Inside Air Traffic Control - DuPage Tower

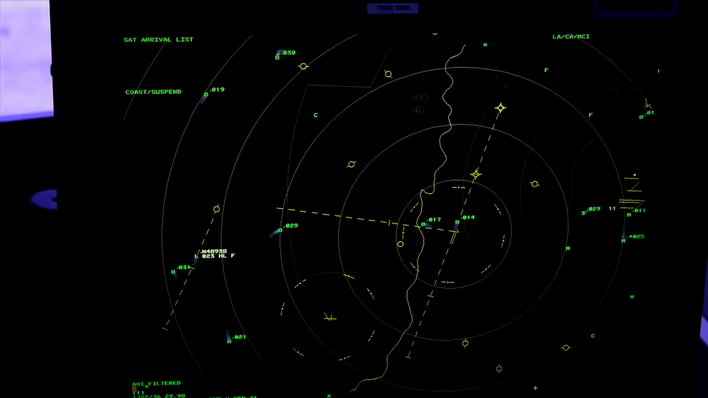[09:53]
Basically, all we have here, we run a slate system off of the TRACON, C90's TRACON.
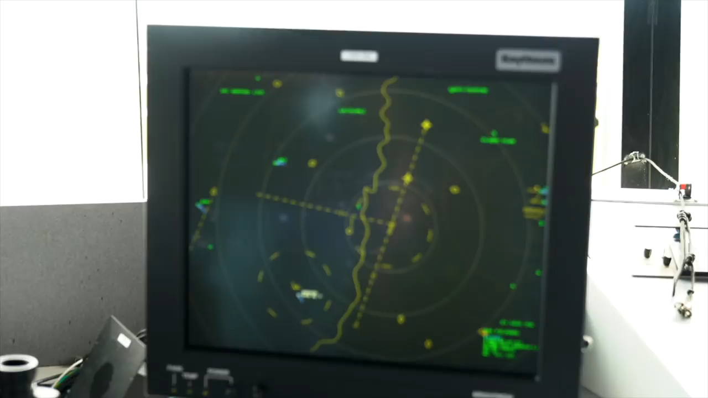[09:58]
Thanks. We do have our own data tag that we can use to tag a pair craft, but for the most part, we run really tagging it up. Okay. But what you've got here is the ring is the class delta. There's our runway configuration there.
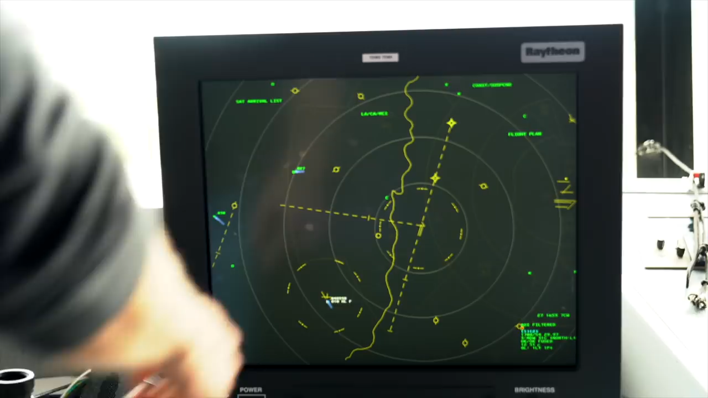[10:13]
The dash lines are the extended finals for the ILS two left, RF two zero right, and the ILS 10, and then the hash marks across to note the final approach fixes. These are the arm that fixes the stars up there.
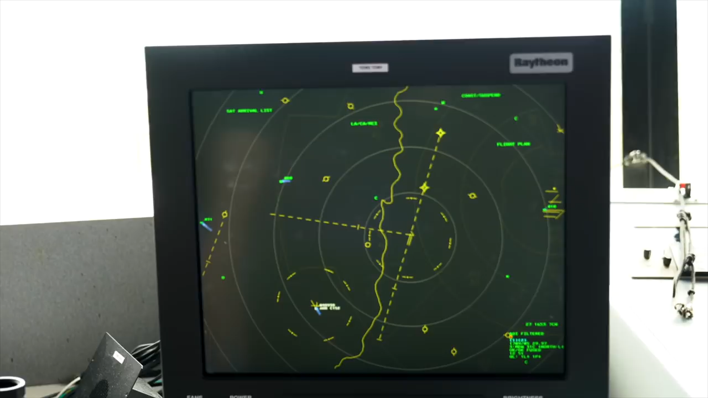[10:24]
Aurora's airspace down here, and this data tag that you can see there, it's November 489 or 38. It's got some information underneath.
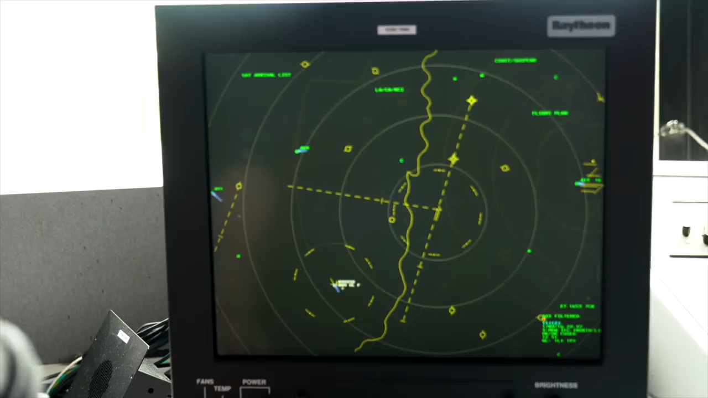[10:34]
It's destination airport, the altitude from the mode C from the transponder, the aircraft type,
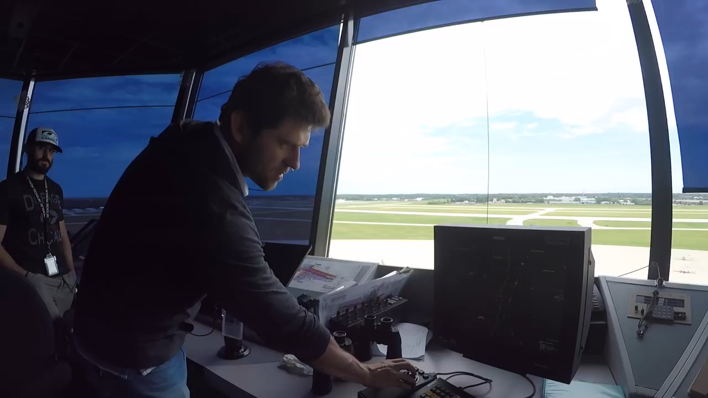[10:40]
time shares with the ground speed, with the last zero removed.
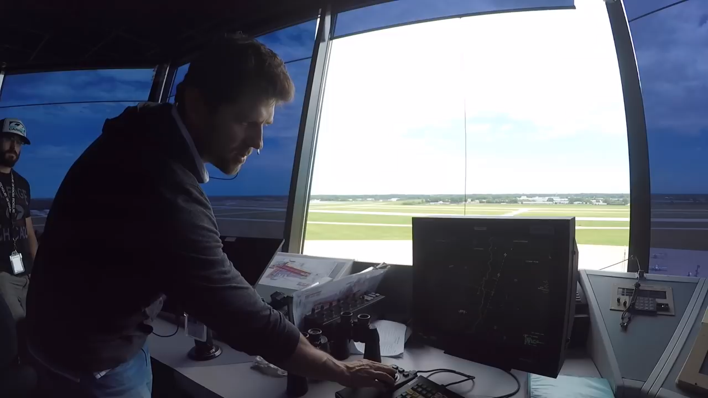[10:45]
So, he's doing 90 knots. The HL is just an approach function just to let them know that the tag won't automatically drop when he lands.
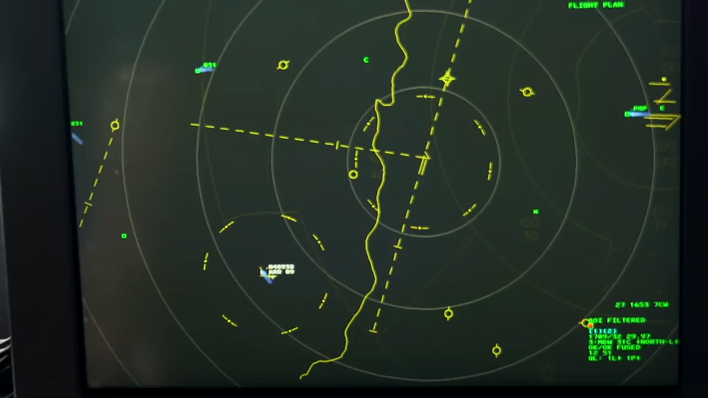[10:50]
And then all these letters on the M there, the F, you can see it a little bit on some of O'Hare's traffic there.
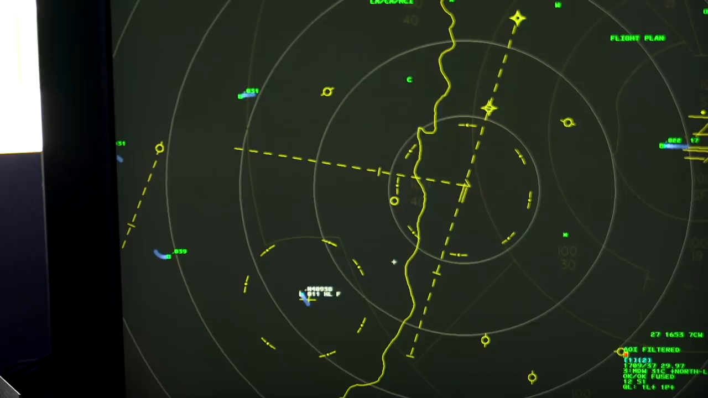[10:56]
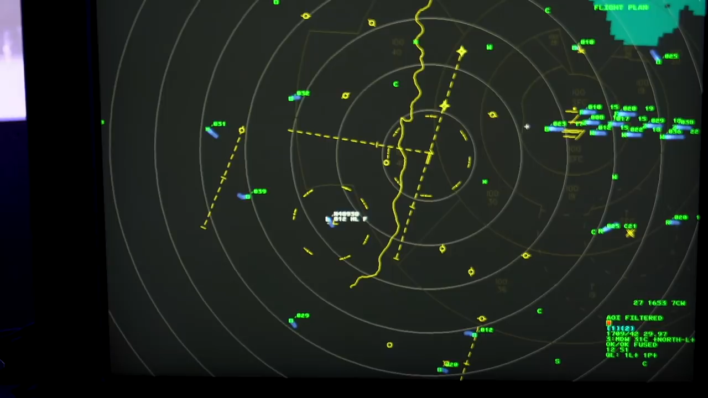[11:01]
It's kind of hard to see, but I'm trying to pull one down here to the southeast. You can see a little better. So that's Envoy 4180.
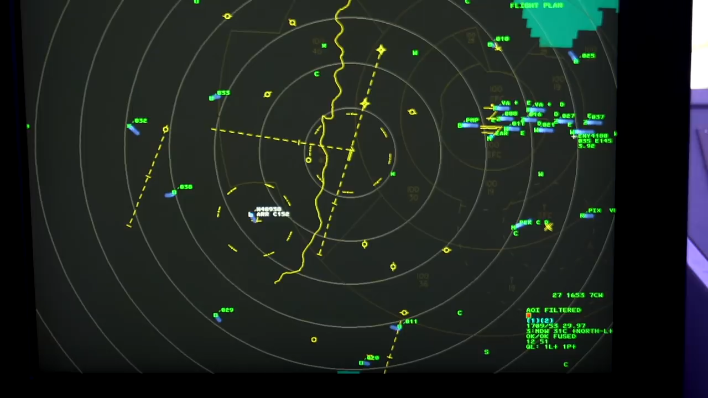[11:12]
He's on a W tag, so the controller working that final is that tag, and then the other letters denote different final controllers. Okay. Same thing, altitude, ground speed. The echo denotes their weight turbulence recategorization class, and then they have an adaptation to give them miles and trail from the aircraft in front of them.
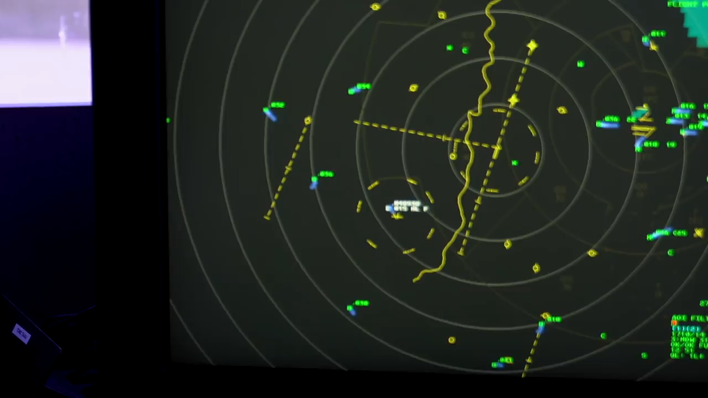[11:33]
So he's 3.6 miles and trail from the preceding arrival, which would be, that's AC 4237.
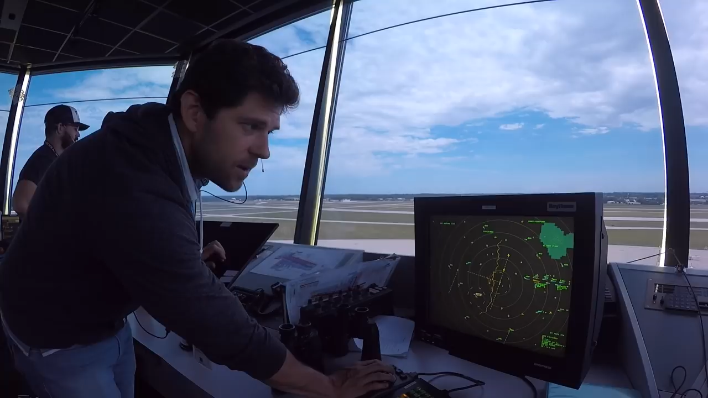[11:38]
The blob on the top right, is that precip? Yeah, that's precipitation.
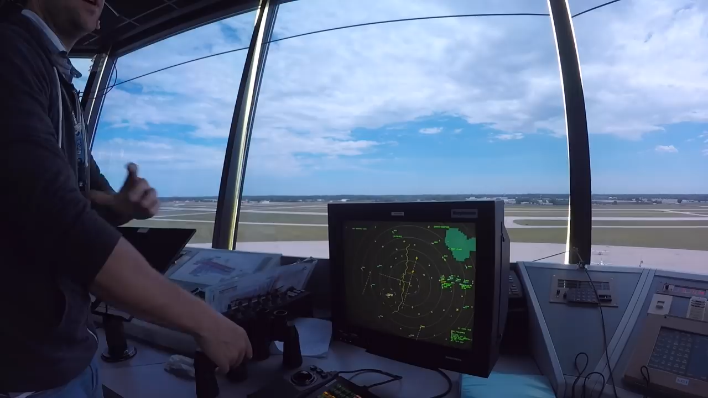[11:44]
We have two different colors, blue and like a mustardy yellow color, and then more dots. There's six levels total, so blue with no dots is level one. That's light precipitation. Oh, okay. It might just be Virgo.
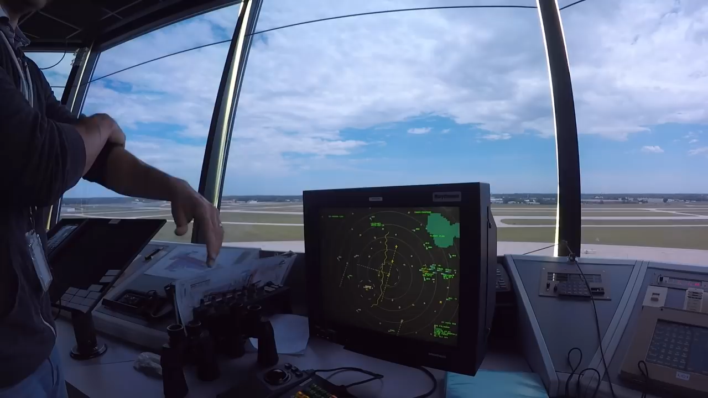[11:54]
It might not be hitting the ground. That's moderate with the dots.
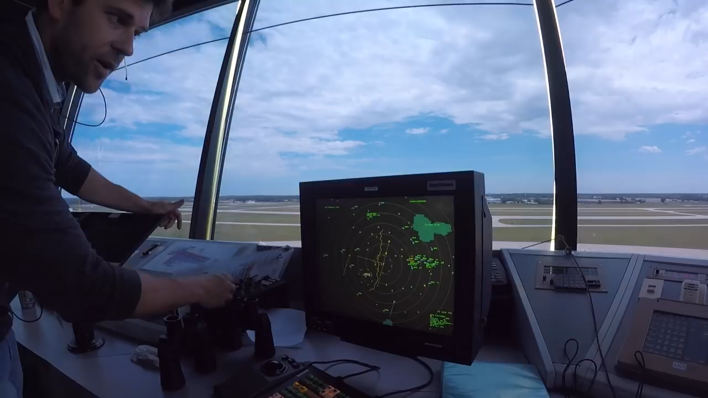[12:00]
If there were more dots closer together, that would be heavy. And then for the yellow color, it's heavy and then extreme, extreme. Is that composite or base reflectivity? Yeah, that's all composite. Ah, okay.
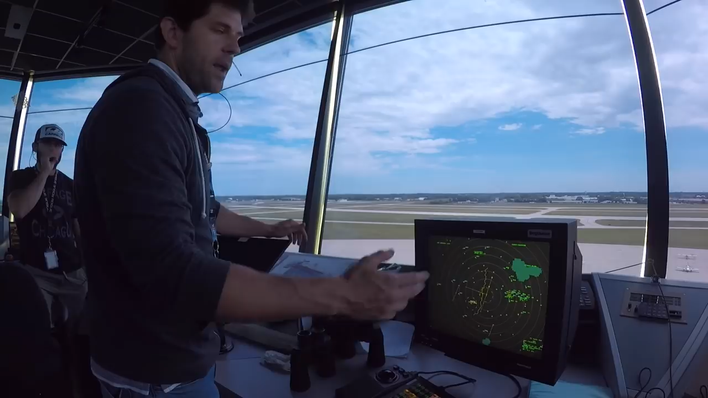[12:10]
So we're not able to tell altitude or even type of precipitation we can't tell. When we were flying out here, Martin and I were talking about how a lot of times we'll get like precip advisors from ATC, and we're looking out and we're like, there's nothing. Yeah, it could be, you know, flight level whatever, or it could be at the surface. We really can't tell. I see. And we don't have any range or control over the stuff, so it's just composite. And then let's see, what are some other things? So the range rings that we can move those, these are five miles from DuPage each ring.